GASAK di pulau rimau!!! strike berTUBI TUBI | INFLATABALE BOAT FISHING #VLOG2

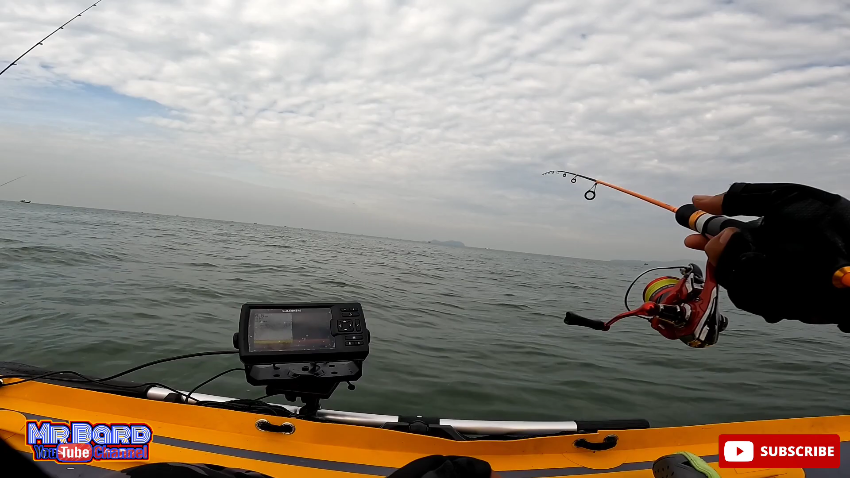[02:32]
Dalam air yang sini 6.4 meter. Hei, Banjan strike lah tu. Ada miss call? Hei, miss call lah. Ingatkan strike. Aduh. Awak? Langki. Loh? Tak, tak ni, tak ni apa, tak lock ke apa? Lock lah tu, rumah lock tu. Alu, alu apa? Alu, alu.